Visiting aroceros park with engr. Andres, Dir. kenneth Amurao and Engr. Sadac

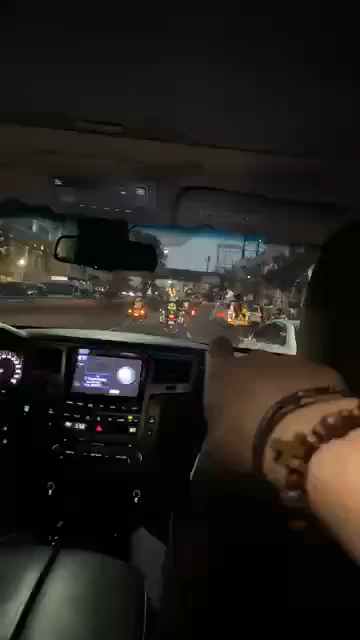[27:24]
Diretso ka, yung bagong pinturang ano, underpass. Tingnan nyo kung gaano kaaliwalas na.
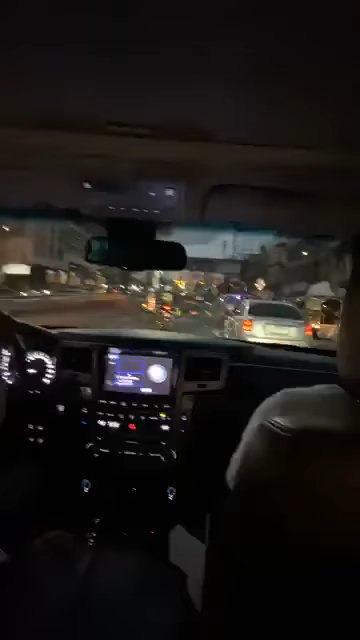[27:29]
Ayan, sige, dito ka lang sa bandang Wakali. Left and right na yan. Boysen yung sa kanan, Davis yung sa kaliwa.
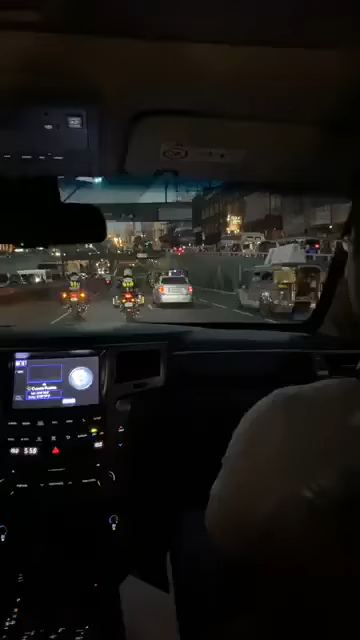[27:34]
Ayan, tingnan nyo po, yung dingding. Tingnan nyo yung dingding, mga kababayan.
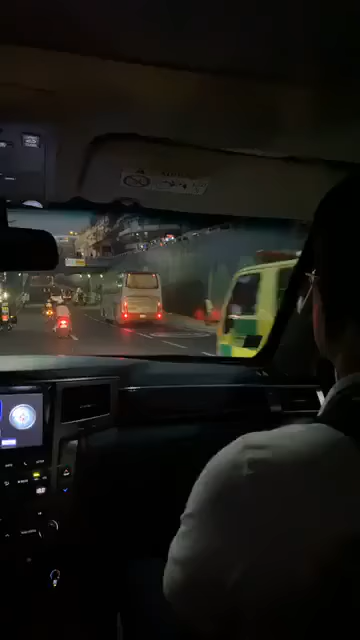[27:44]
Dire-diretso lang tayo nasa. Ayan, yung dingding, oh. Aliwalas na.